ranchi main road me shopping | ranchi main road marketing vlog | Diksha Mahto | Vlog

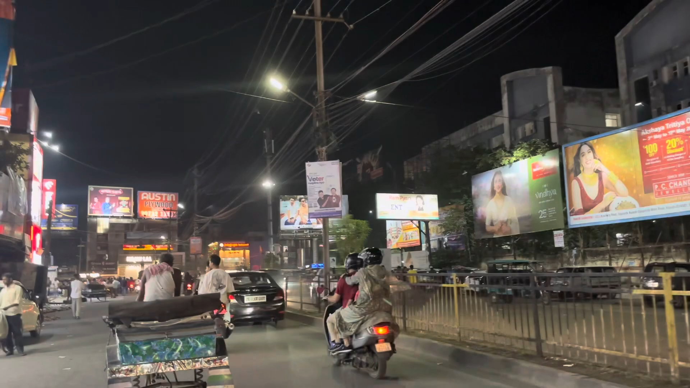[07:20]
आगे में फिरायलाल चौक है और उसी के सामने अभी दिख रहा होगा आप लोगों को एम बाजार, तो अभी वहाँ चलेंगे, वहाँ पे देखेंगे थोड़ा सा कपड़ा।